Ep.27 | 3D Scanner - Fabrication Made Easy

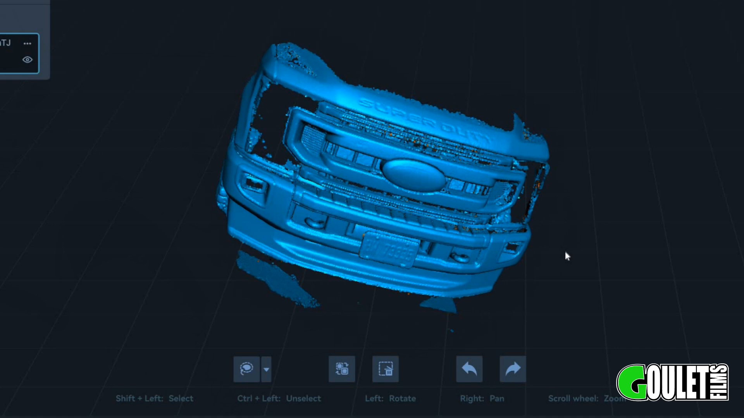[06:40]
like the 3d scanner is gonna be extremely useful for designing stuff and for fabricating stuff so yeah pretty excited how this turned out I think you could even
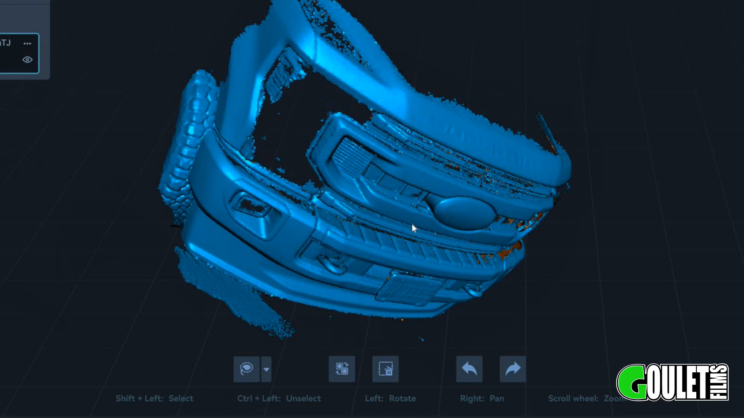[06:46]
scan an entire vehicle you might have to do it in multiple scans I might try that in a future video next
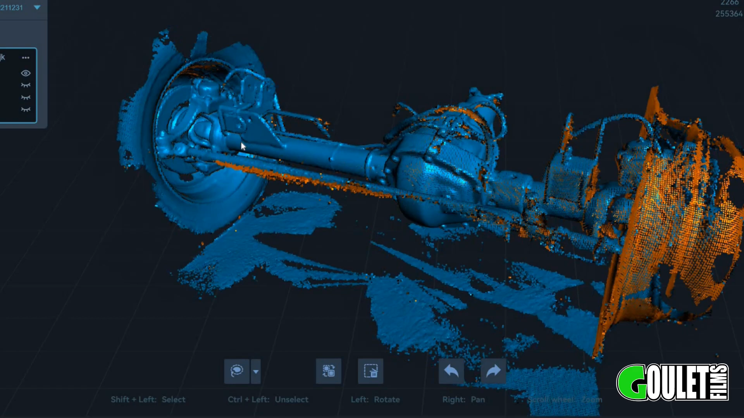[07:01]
scan but if I wanted to design a truss for this axle to have no problem doing that with this level of detail I would kind of want to show you guys a cool feature about the scanner it could actually scan in color so